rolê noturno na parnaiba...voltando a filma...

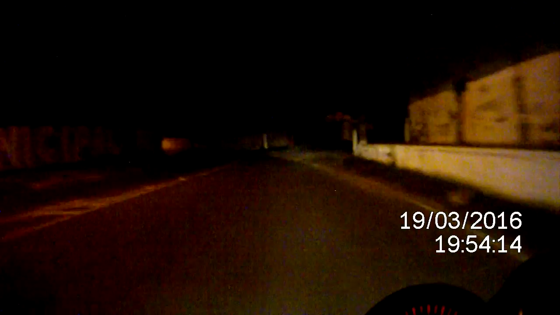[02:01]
Estamos aqui, moçada, ó, Roland Jacó aí, ó, pra quem é da Parnaíba, pra quem conhece, pra quem não conhece, colégiozinho aqui da hora, rapaziada aí, já tá novinha. De tarde à noite a gente tá passando aqui no rolê, ó, aí na frente. E é isso aí. É isso aí, moçada, aqui é Rafael, meu nome é Rafael, certo? É, negócio de link aí, negócio de pivete.
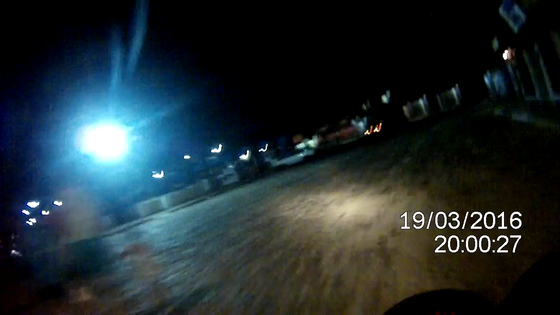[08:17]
É, moçada, aí pra quem não conhece, aqui é um mercado municipal aí, viu? Da Parnaíba, ó.
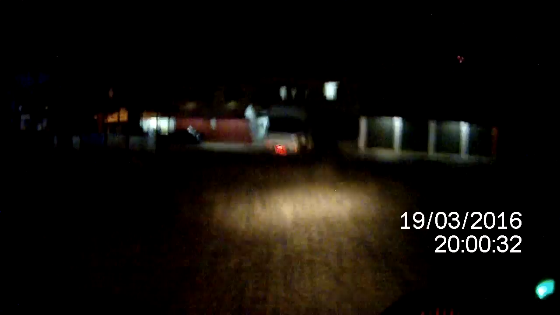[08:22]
Conhecido mais como mercado da Caramuru. Isso aí.
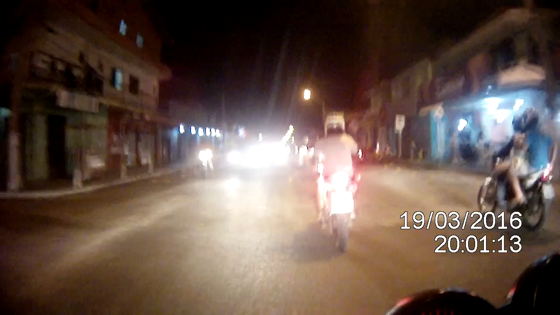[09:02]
É isso aí, moçada, aqui tá na Caramuru, viu? Agora conhecido mais como Dr. João Silva Filho. E essa seta vai pra onde? Opa! Simbora! Afo!